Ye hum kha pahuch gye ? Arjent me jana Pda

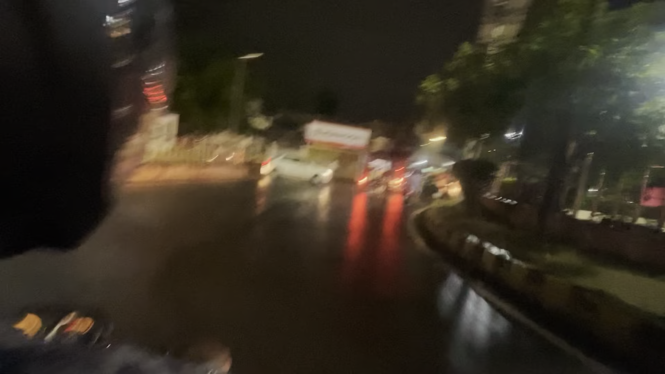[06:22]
गाइस जेल चौराहा क्रॉस कर रहे हैं और अभी समय हो गया है 6:30।
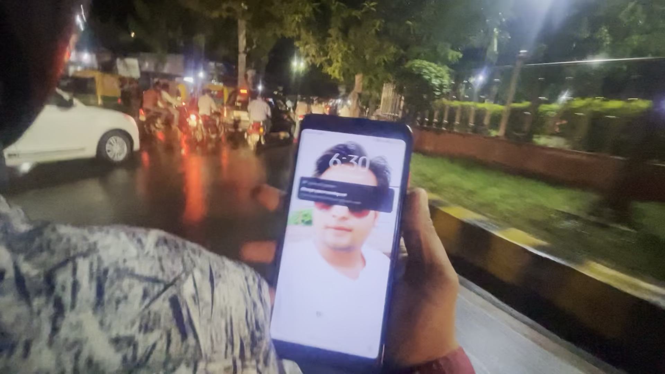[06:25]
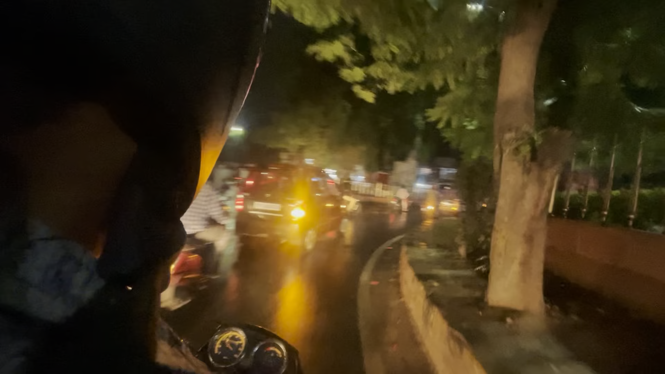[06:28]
सो गाइस 6:30 पे अब यहाँ से निकल रहे हैं झांसी से, अब देखते हैं ललितपुर कितने बजे पहुँचते हैं।
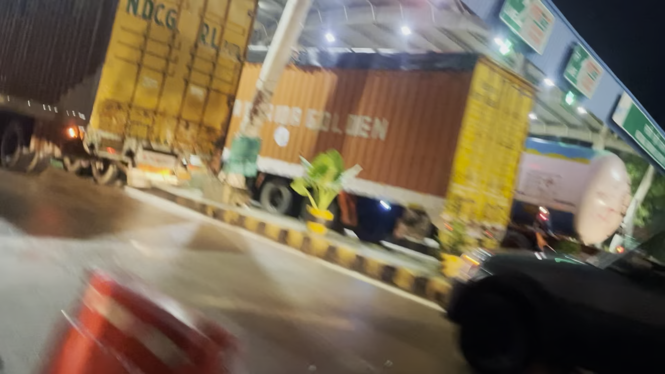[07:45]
गाइस जे आ चुके हैं हम बबीना टोल टैक्स।
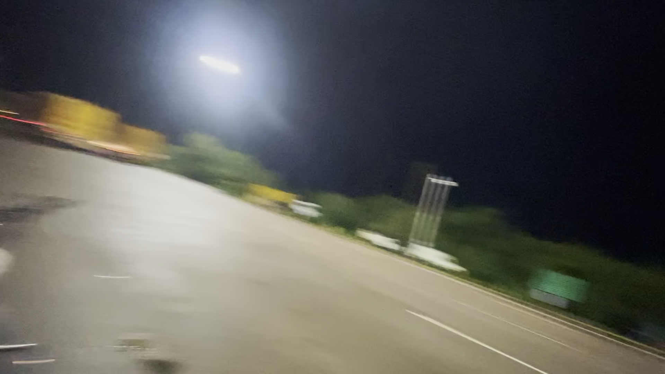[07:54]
गाइस अभी पहुंच चुके हैं बबीना टोल टैक्स पे और यहाँ पे थोड़ा सा अब रेस्ट लेते हैं और फिर इसके बाद चलते हैं ललितपुर की ओर। सो ये रहा बबीना टोल टैक्स।